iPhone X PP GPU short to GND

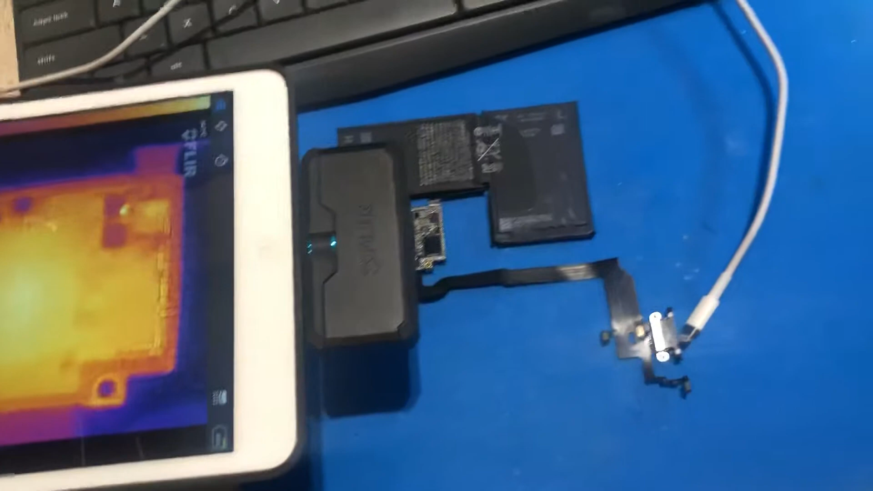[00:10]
I've put out some messages on the forums and haven't been able to get a reply. Let's get this turned down. There's a shadow outline on this, but ignore that. I'm using an incredibly close range right now in an attempt to get as much detail as possible.
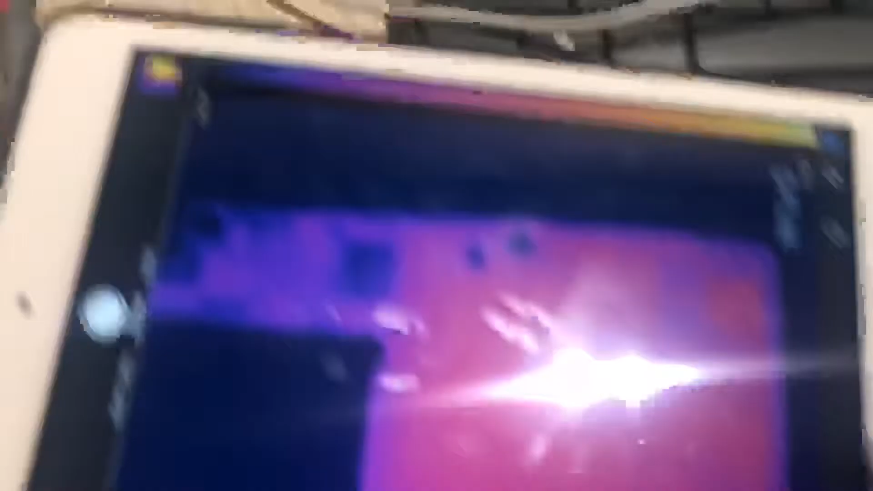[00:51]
That's going to start waking up. You can see it waking up. There's power right there that just turned on for the CPU. And I don't see any caps. I don't see any individual hotspots other than the power supply for PPGPU.
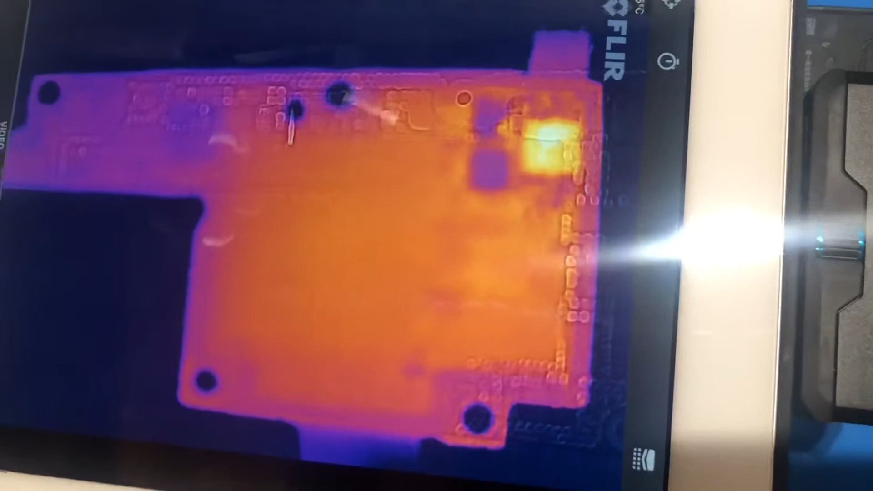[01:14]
Now it's getting really hot, so I'm going to unplug it.
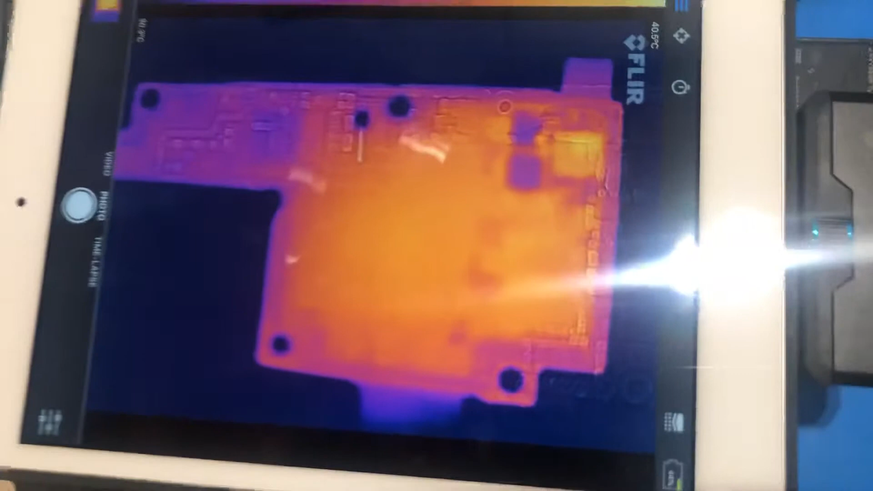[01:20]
But I don't see any caps anywhere. I don't see anything that would indicate that there's a cause.
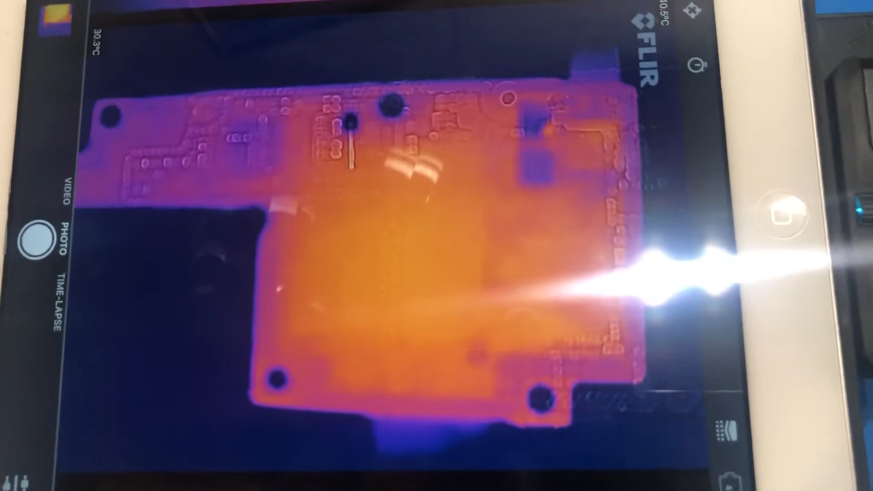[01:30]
But the entire PPGPU rail is shorted good. About 4 to 7 ohms.
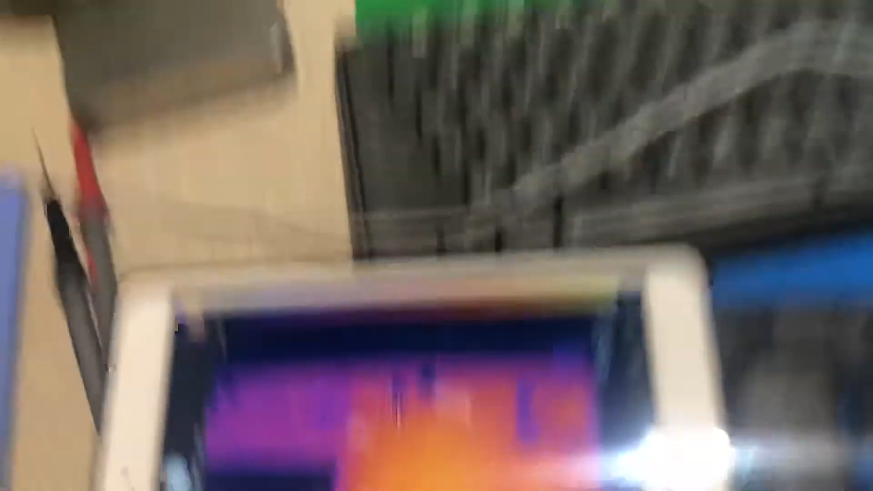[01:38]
So I just wondered if anybody's seen this before. And I saw one YouTube video online.